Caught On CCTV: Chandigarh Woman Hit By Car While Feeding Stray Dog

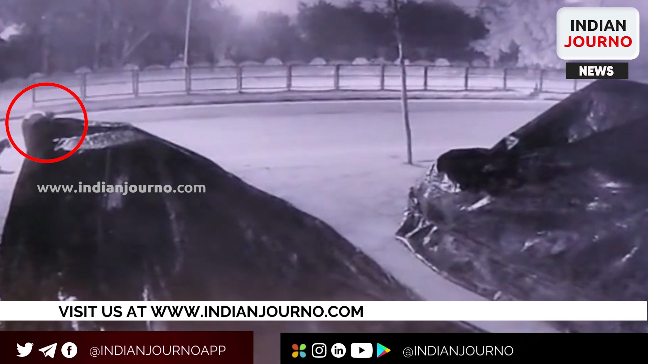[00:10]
The incident was captured on a CCTV camera. In the CCTV footage, the woman, named Tejasvita, was feeding the dog when a car at high speed ran over her.